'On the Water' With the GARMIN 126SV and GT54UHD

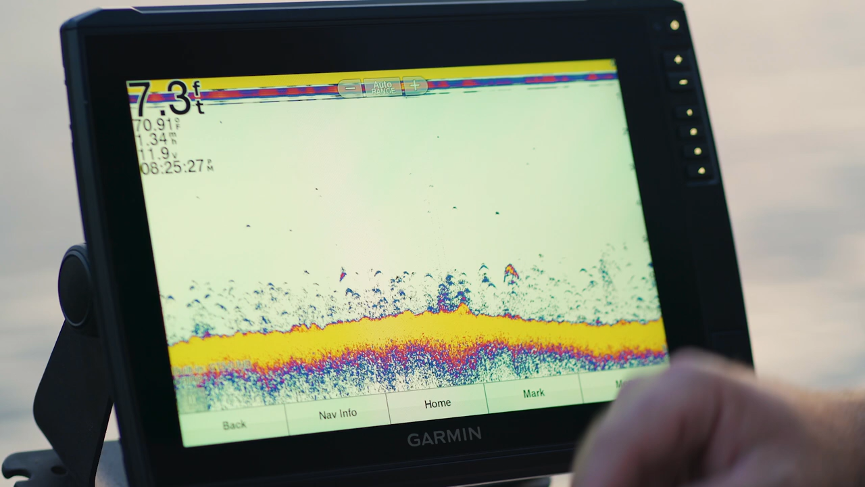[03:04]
On screen: depth 7.3 ft
You can also go in there and manually change that as well. 2D, pretty basic.
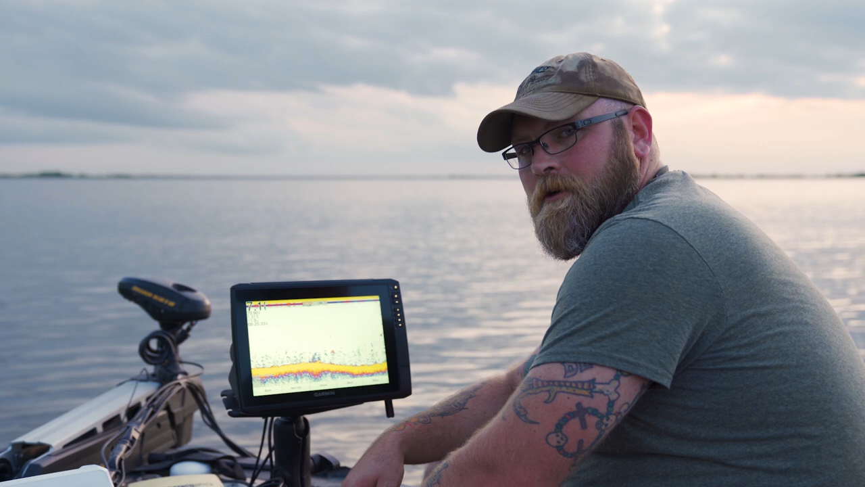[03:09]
We're running along a shoreline here. We're in some super high waters. We've had monsoons the last couple weeks. Just running along some trees. It is what it is. It's your 2D sonar.
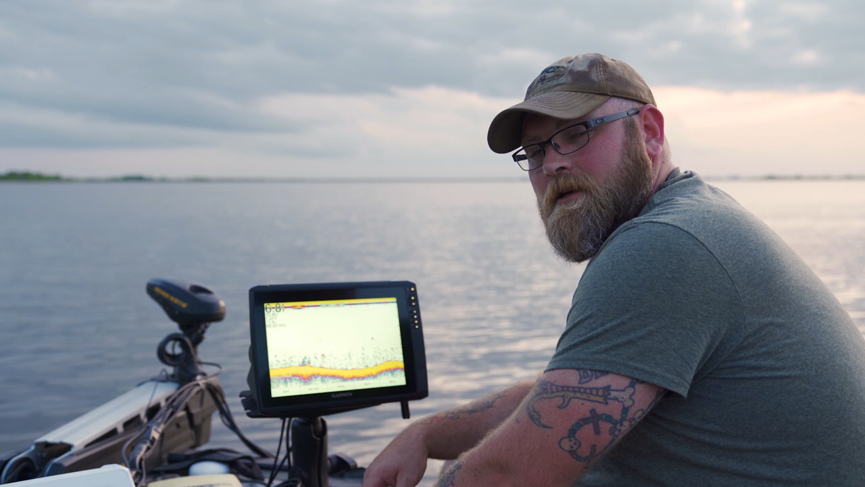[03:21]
The true chirp is something you'll see as we run over different depths and things like that that'll really stand out to you. But other than that, it's just a good, solid, standard 2D sonar. Go on home.
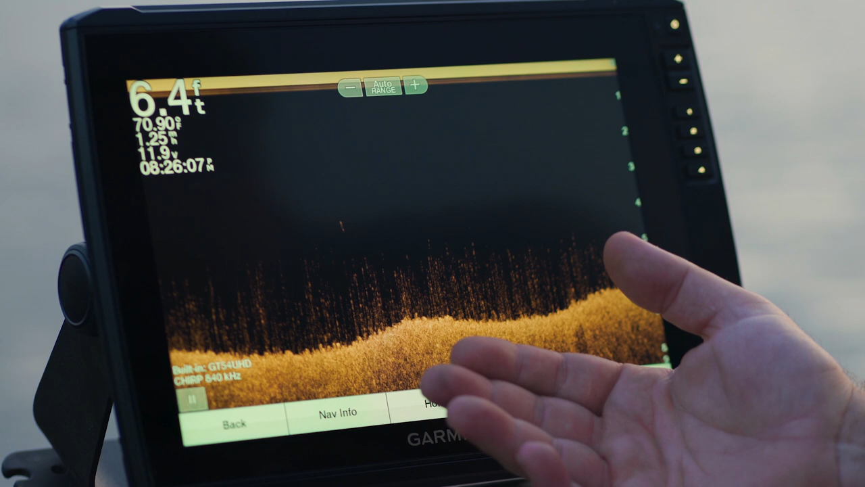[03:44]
On screen: depth 6.4 ft
So again, we're running along a flooded shoreline here. So you can see some of the grass structure that's along the bottom that's not necessarily usually underwater,
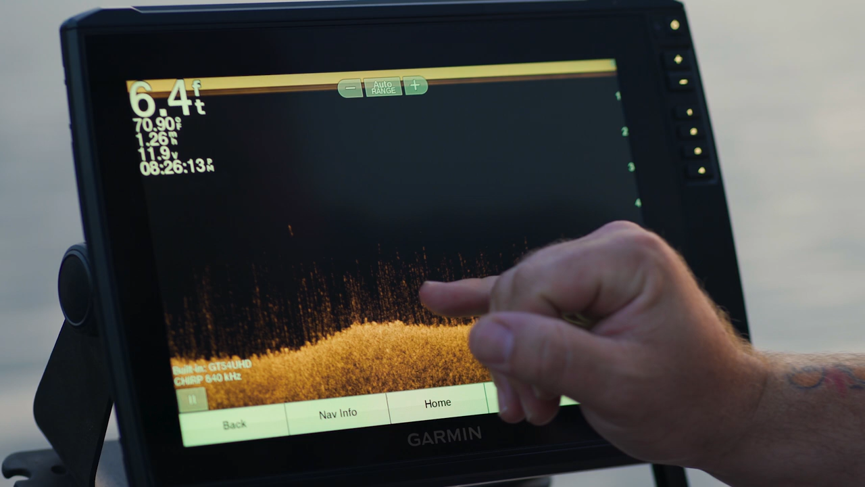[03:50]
On screen: depth 6.4 ft
but you can see that nice and clearly. There's many options you can change color palettes, contrast, brightness, rain, anything you want to do on there, you can absolutely do.
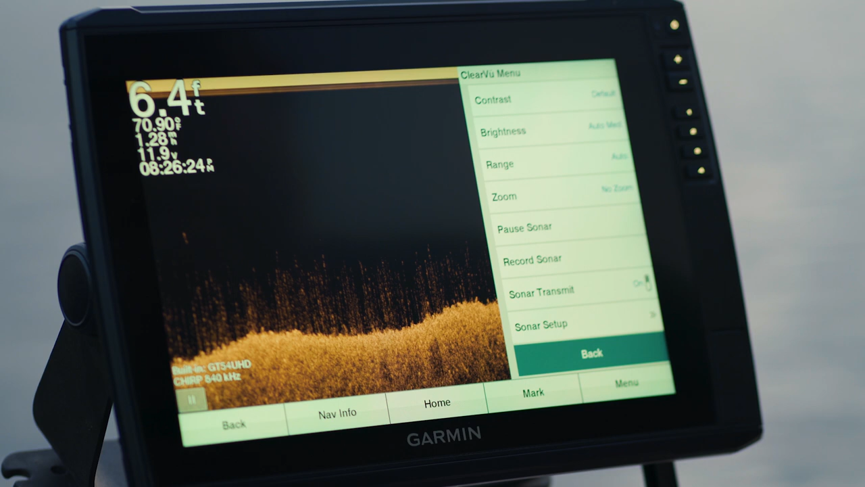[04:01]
On screen: depth 6.4 ft
Just for giggles, we can go into some of the options here. Look at your depth lines.
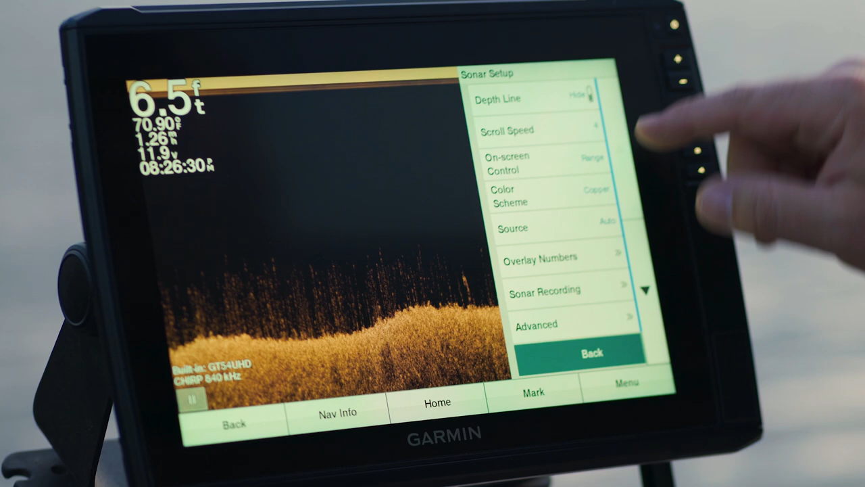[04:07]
On screen: depth 6.5 ft
Go in the color scheme. This is kind of a cool thing to talk about with most of the Garmin things. Their full line of color schemes.
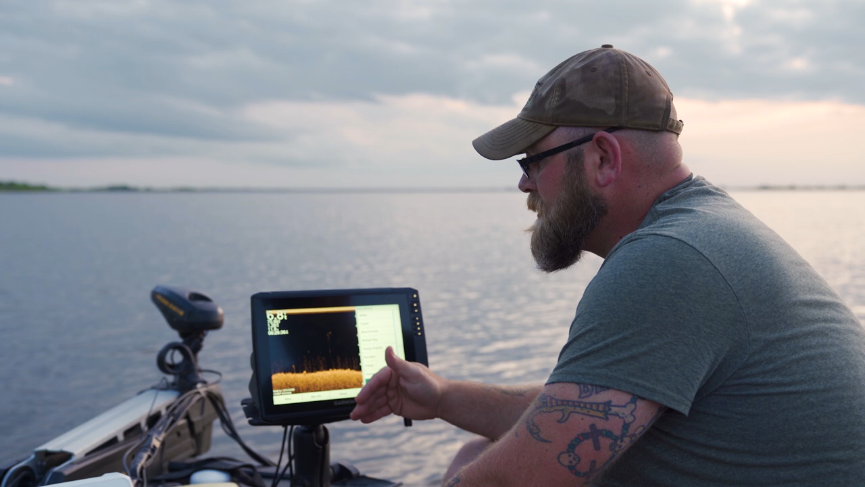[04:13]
The more we play with these guys, the more we find, just like you would on other things, different water conditions really, really stand out in different color schemes. For us, in this chocolate milk we're running in right now, copper is the way to go.
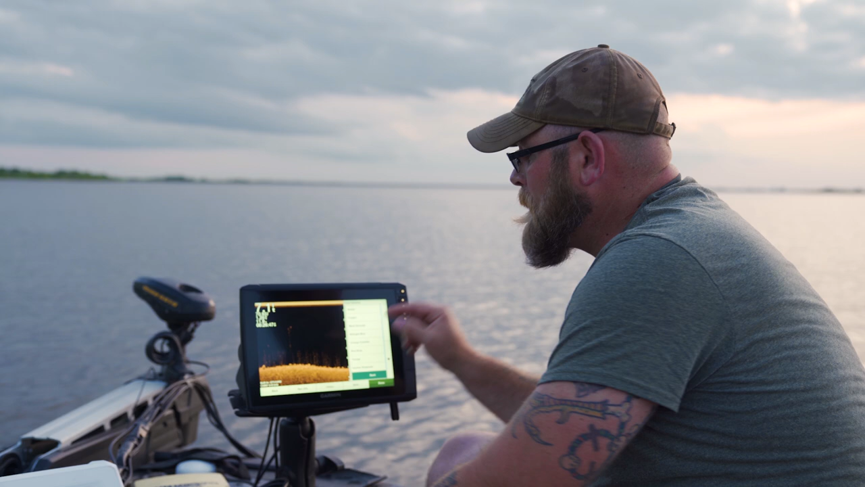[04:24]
We've loved it. It's worked great in this chocolate milk water.
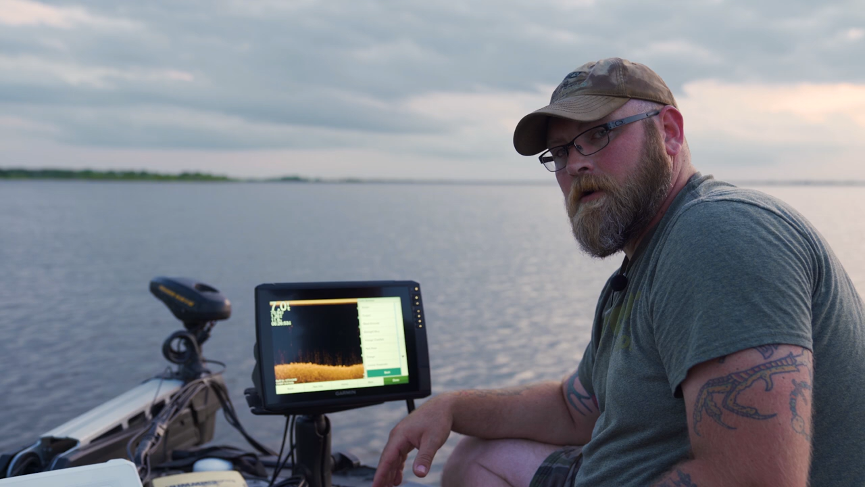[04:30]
In contrast, if you're running with polarized glasses on a sunny day, you might check out this black emerald.
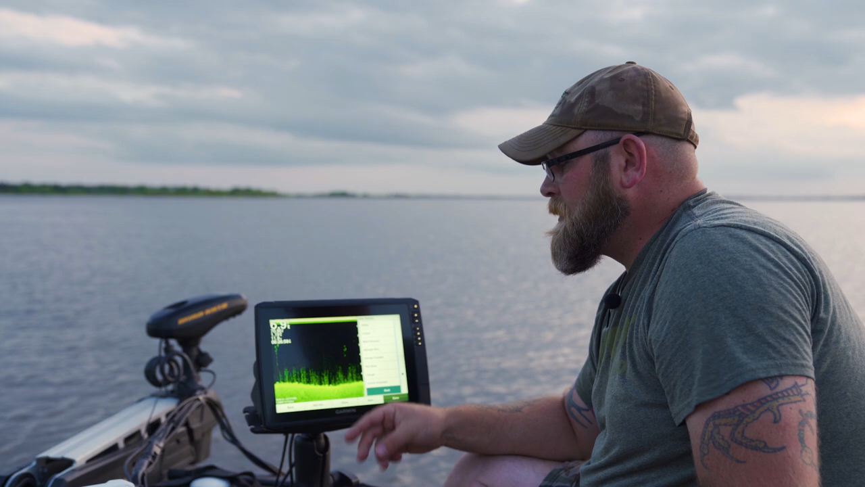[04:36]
It's a super bright highlighter green.
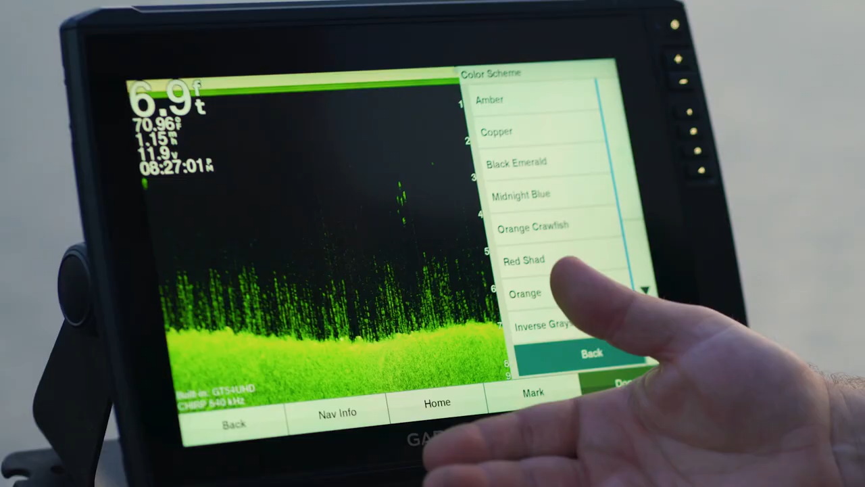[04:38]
I hope the camera's doing this justice.
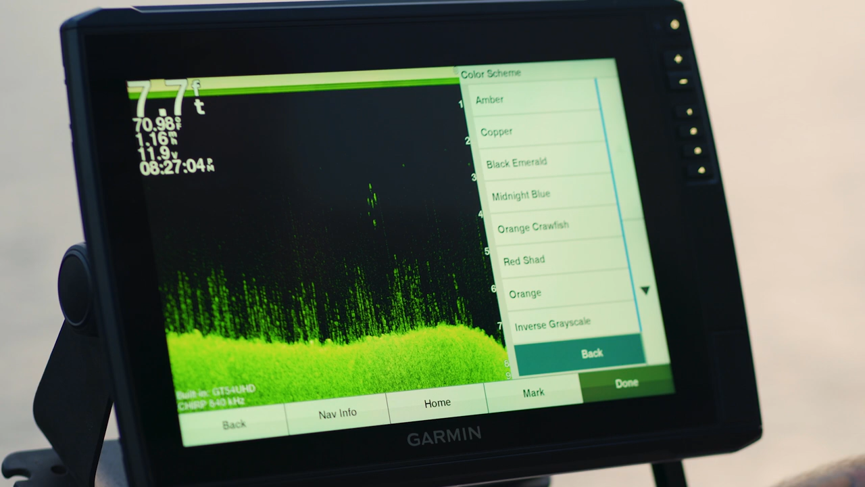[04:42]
You can actually see the clarity of it right now, even without the sunglasses on. But polarized glasses, guys, this black emerald is amazing.
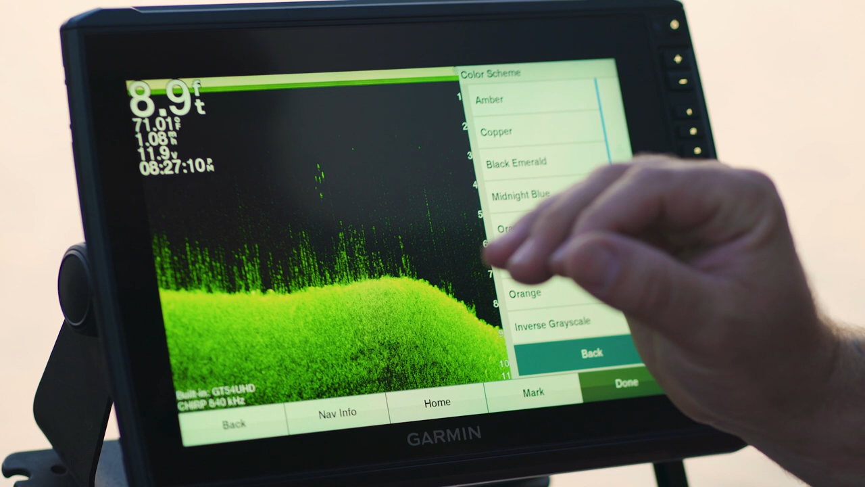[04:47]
On screen: depth 8.9 ft
We're going to go back, we're going to leave it on black emerald for a while, I like the way it looks.
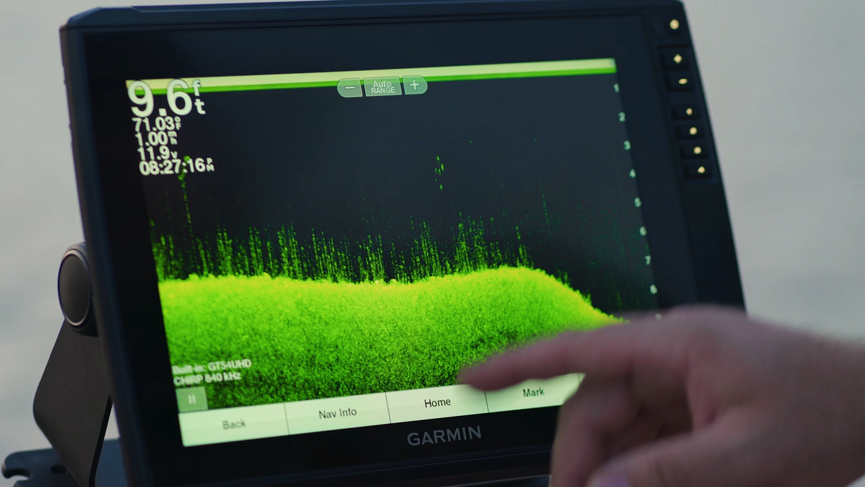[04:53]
On screen: depth 9.6 ft
So, side view.
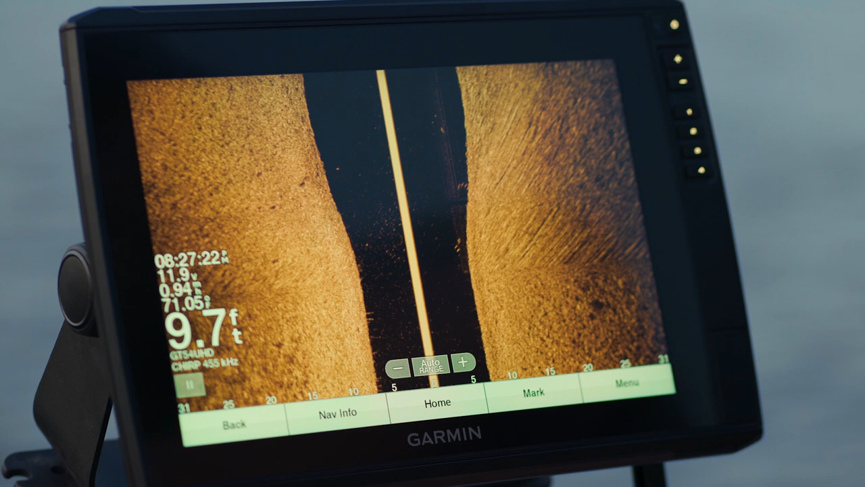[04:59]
On screen: depth 9.7 ft
Pretty self-explanatory, you're looking at side imaging here, guys.
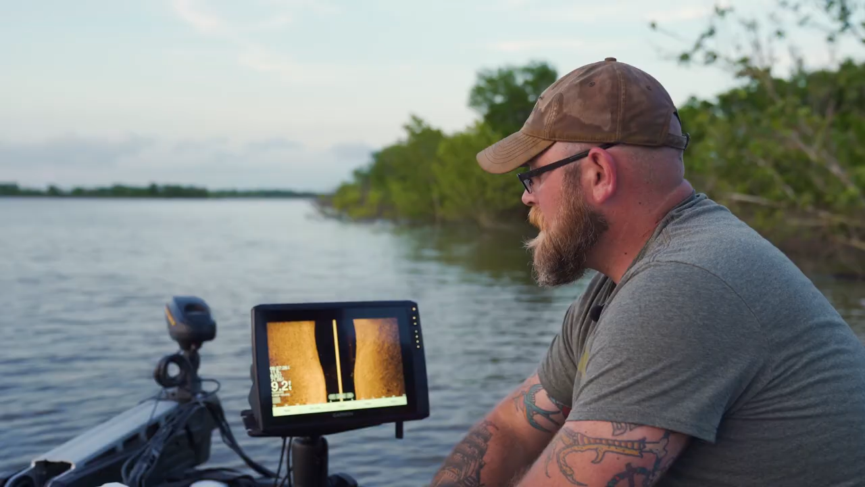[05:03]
We're going to get positioned back on this shoreline, so hopefully we can show you some of the structure.
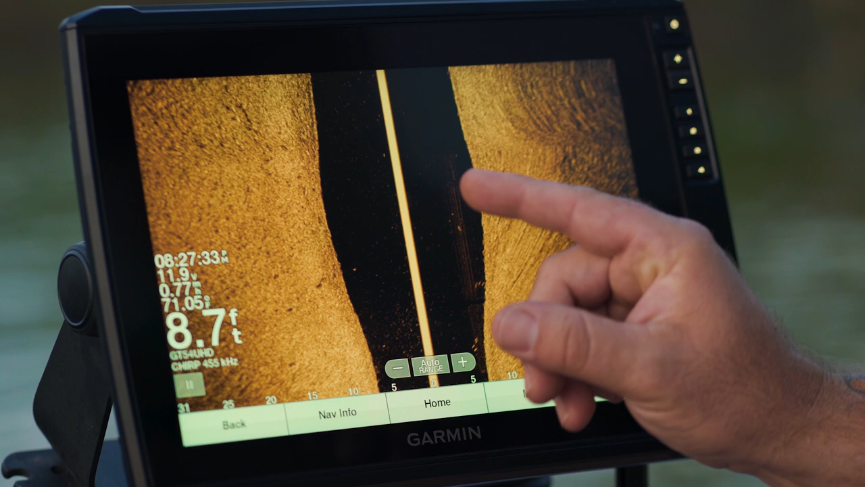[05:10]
On screen: depth 8.7 ft
Again, I hope the camera's doing this justice, guys, because you can really see outstanding detail with it. This is not the video in which we'll compare transducers one to another. That will come down the road.
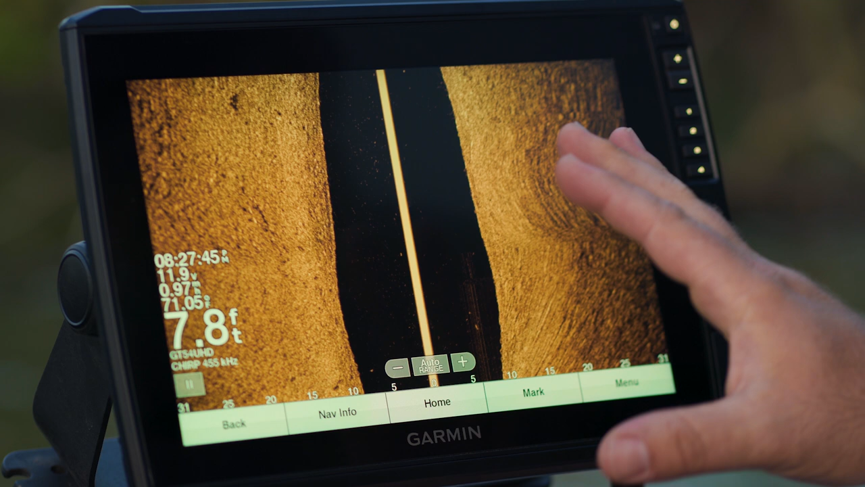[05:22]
On screen: depth 7.8 ft
But what I can say right now is I'm loving the clarity of this, guys. I think it's going to stand up to other options out there.